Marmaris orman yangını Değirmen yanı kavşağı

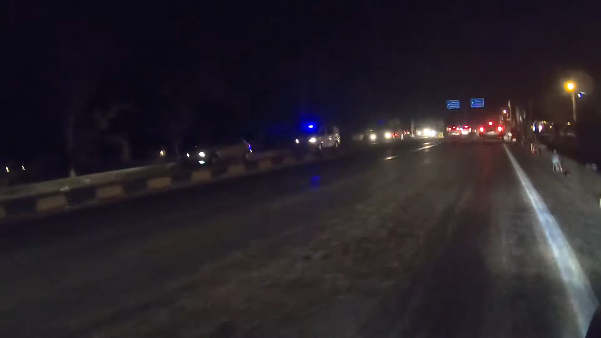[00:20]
Evet, burası Osmaniye, Selimiye, Bozburun kavşağı. Yol burada son bulacak. Çünkü araçla geçiş başka türlü izin vermiyorlar. Ateşler çok yakınımızda.